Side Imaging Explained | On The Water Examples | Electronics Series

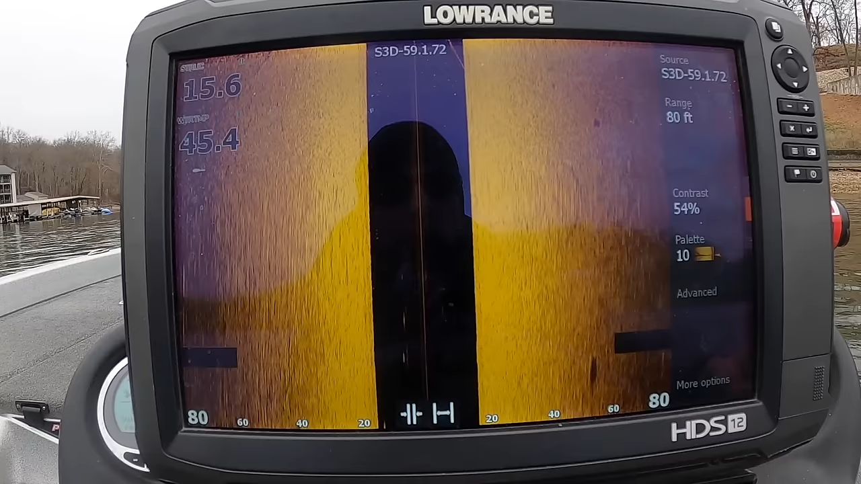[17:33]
455 is your bet. Then the higher up you go, the less power it's going to have, the more detail you're going to have. So if you have a unit that just has 800 kilohertz, 800 is going to give you the best overall picture, the best clarity on things. If you have your megahertz units, that's going to be the best in that case there. So if you have your megahertz, use it. It's going to be great detail.
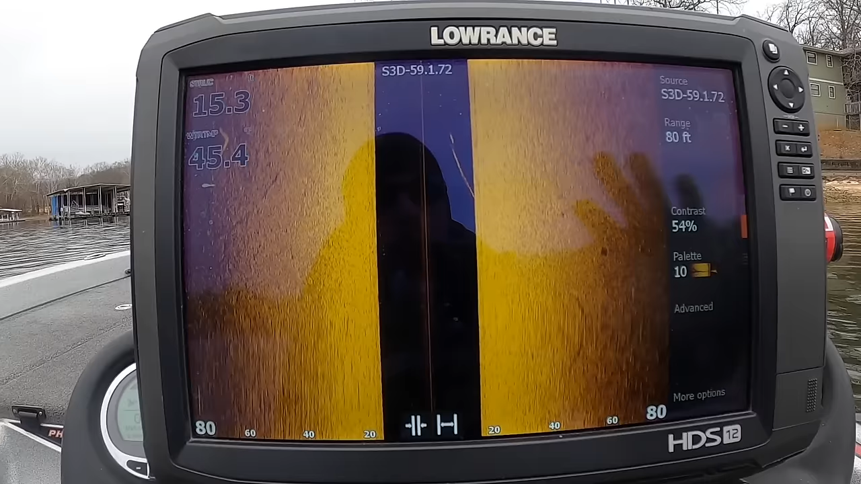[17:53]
If you don't have it, you can run 800. But if you are looking like for just structure and stuff, 455 works phenomenal still. So don't discount that.
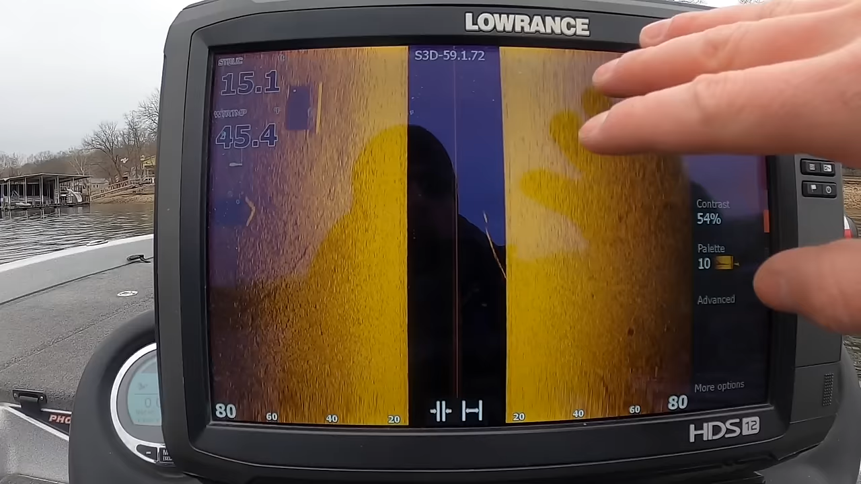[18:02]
As I'm sitting here, the screen is just scrolling. So this is the newest data here. This is the oldest data. As you can tell, I'm actually like the wind's barely blowing me, moving me a little bit,
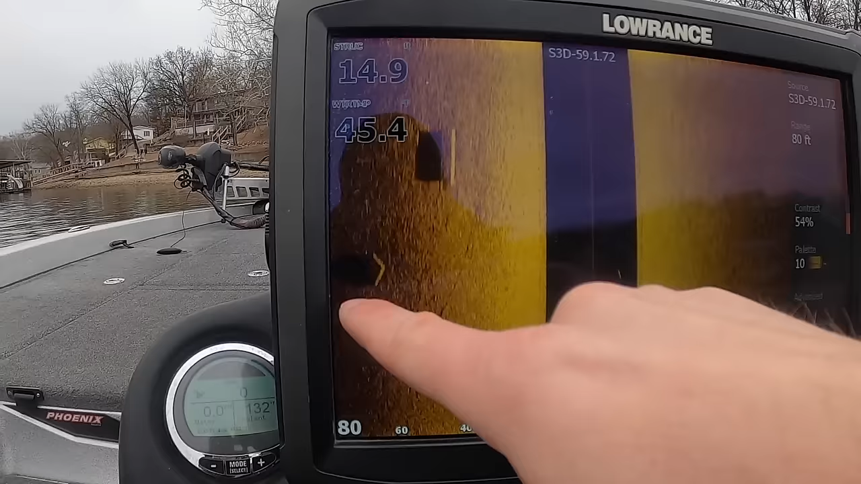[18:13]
but you can see there's an old concrete block here from a dock and another piece of concrete or something from a dock as well. You can tell they're close to the bottom. Here's the object. Here's the shadow.
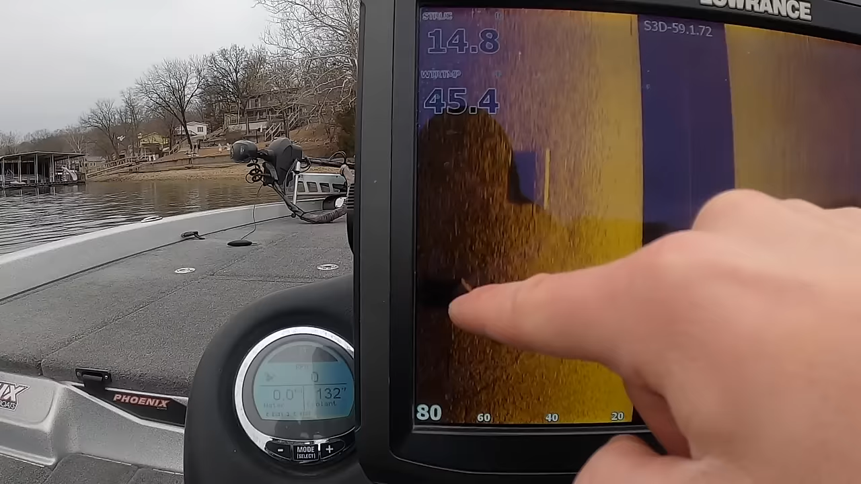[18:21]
Same thing with this. So that's just a little thing while I'm sitting here.
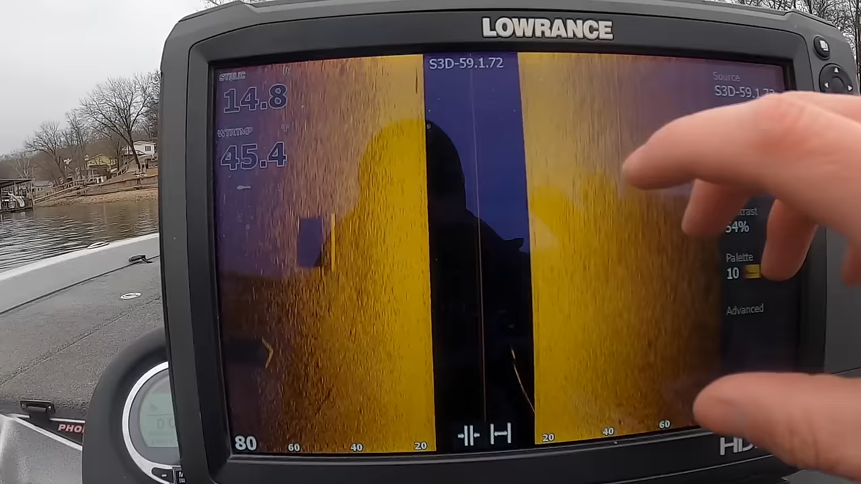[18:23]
Also, while you're sitting, everything is going to be stretched out. As you're driving, that's going to give everything the most clarity. So usually you want to be idling about three miles an hour is going to be your best performance.
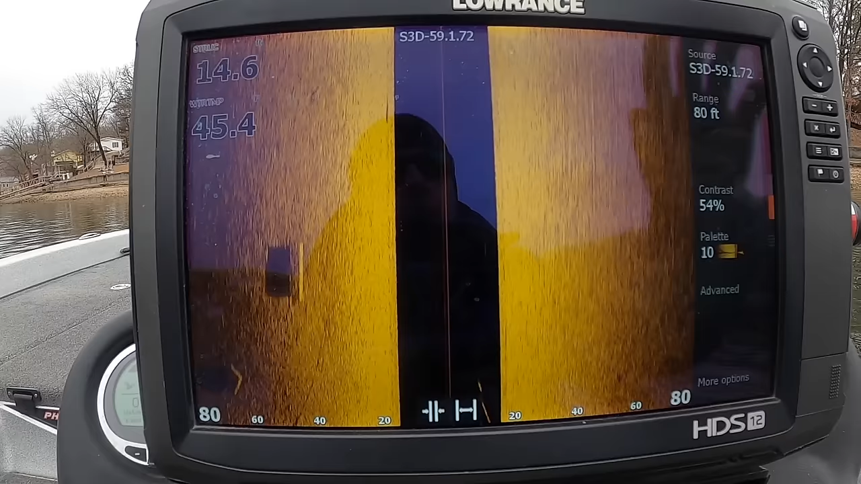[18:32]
On Humminbird, I know you can change your scroll speed. I don't know about Garmin, Lowrance, at least on this one, you cannot.
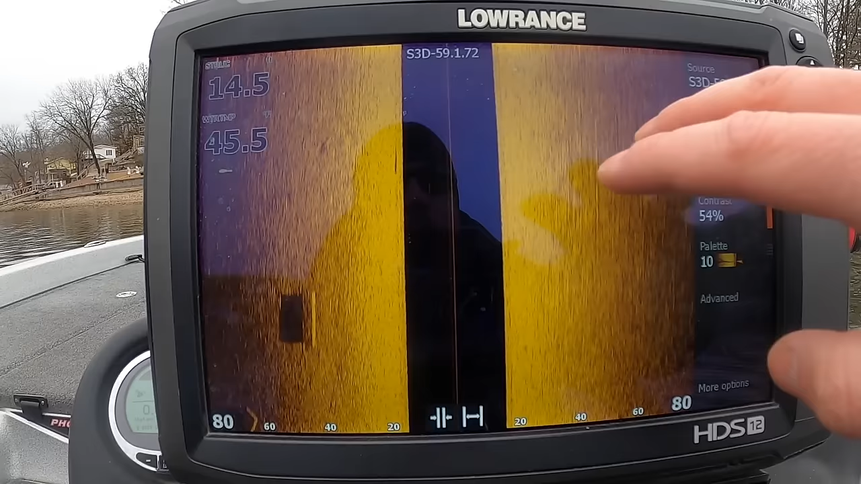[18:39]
So this just kind of goes to the speed that you're going to. But if you are using a Humminbird, you can actually manipulate your image a little bit.
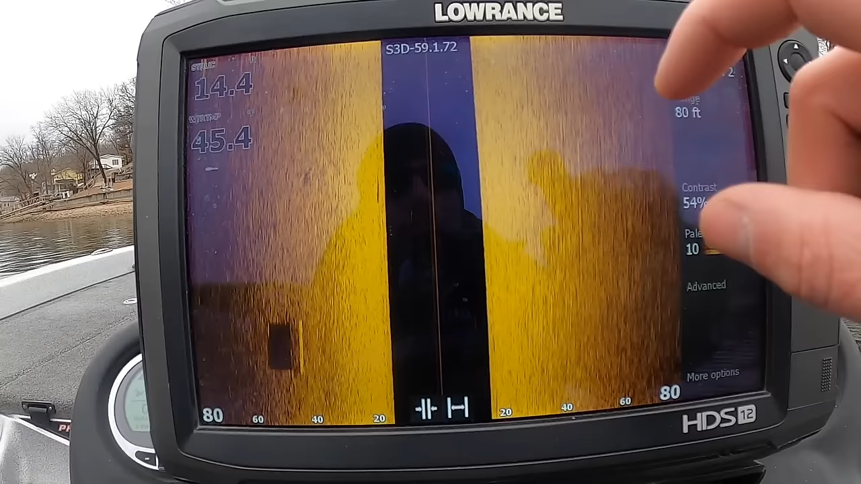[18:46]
If you want to stretch things out and make it easier to see, like such as fish, you can actually set your scroll speed a little bit higher and it'll actually elongate things a little bit.
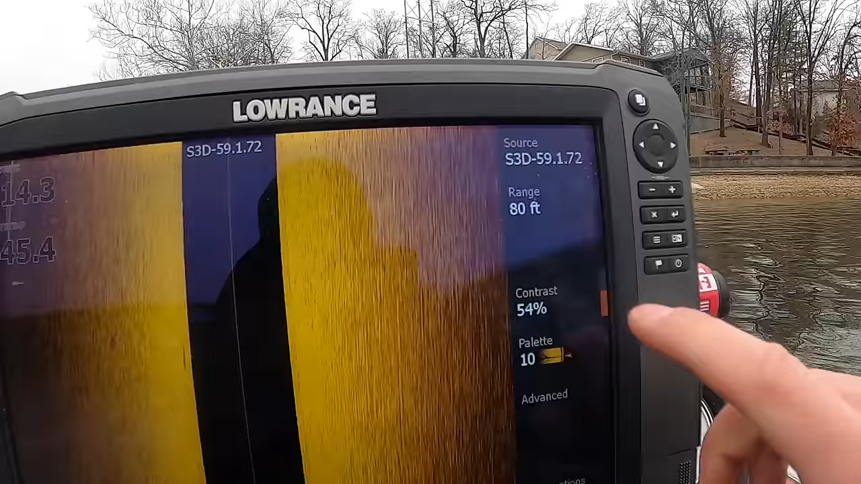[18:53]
All right, then we have our contrast over here. So this is just sensitivity on Lowrance. As you can see, I turn it up. Boy, that gets bright. Turn it down, dingy, hard to see stuff. So there's a sweet spot in here.
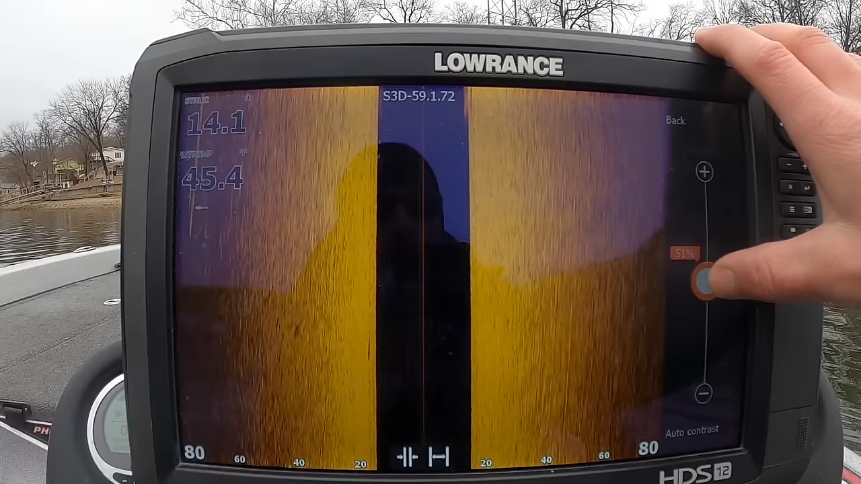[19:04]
I normally do not run it on auto, but you can. You can run it on auto.
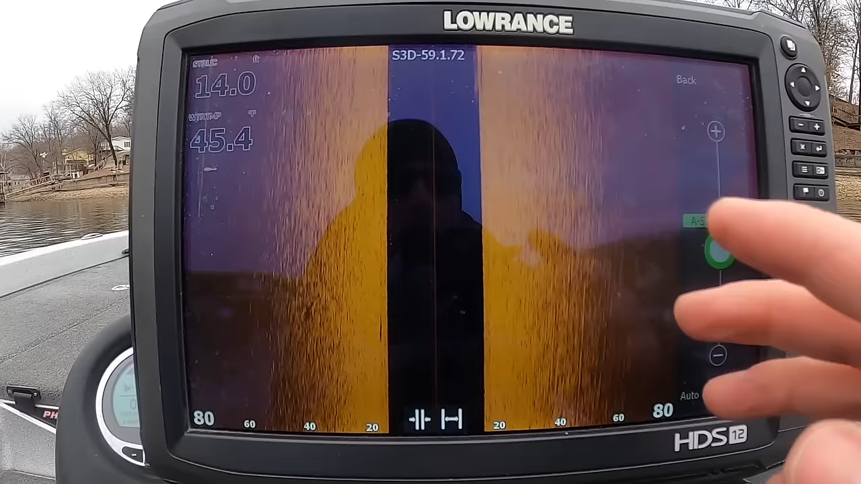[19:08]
The unit is going to set it in what it thinks is the optimal setting. But you can also, on Lowrance, you can have auto minus or auto plus.
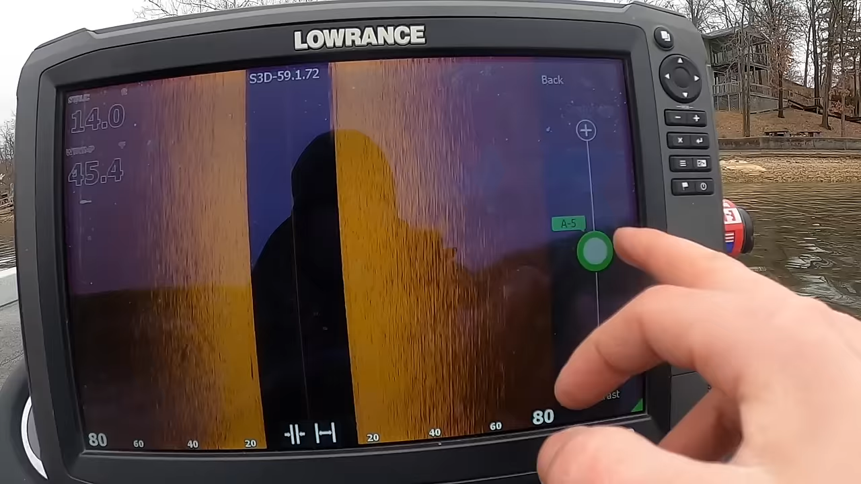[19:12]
So if you see it by auto plus, it's going to take auto and it's going to add sensitivity to it.
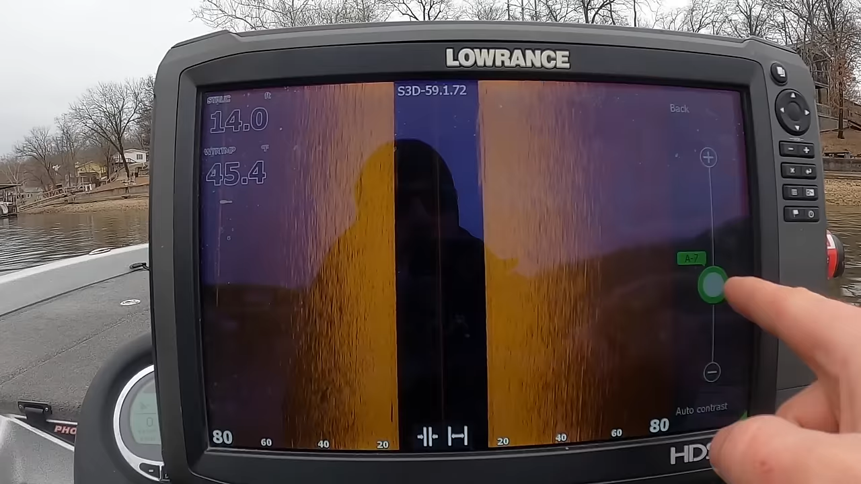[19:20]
On screen: depth 14.0 ft
If you do auto minus, it's going to take your auto and it's going to decrease sensitivity to that to get to what it thinks is the optimal picture.
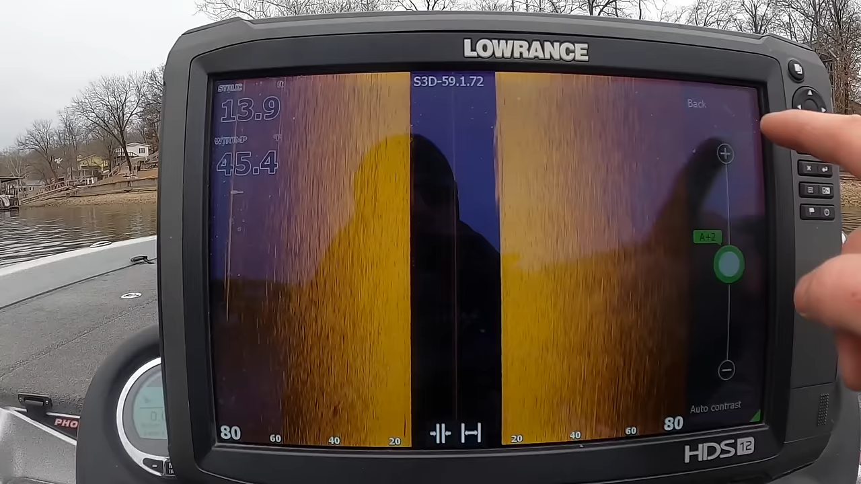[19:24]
I don't like that. I like to adjust it on the fly. I kind of just vary it depending on the depth of the mat.
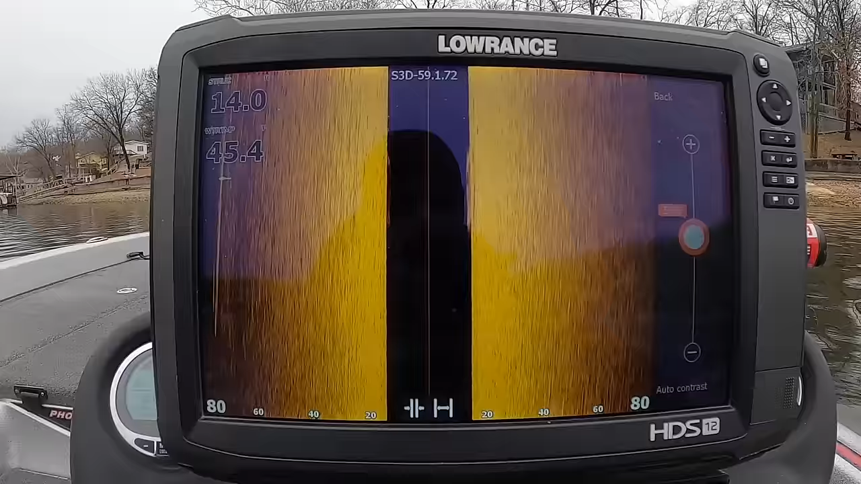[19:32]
It also depends on the structure of your lake. You can tell here, right like the Ozarks, you have a lot of rock.
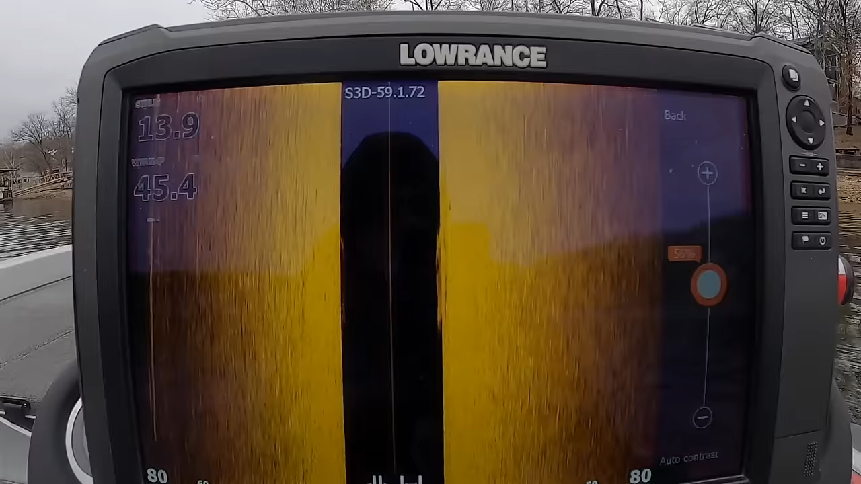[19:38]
So if you're looking for brush possibly, or you're looking for fish in those areas, which can be hard to find on a really hard bottom, you want to usually dial this down a little bit or it's going to actually wash out things.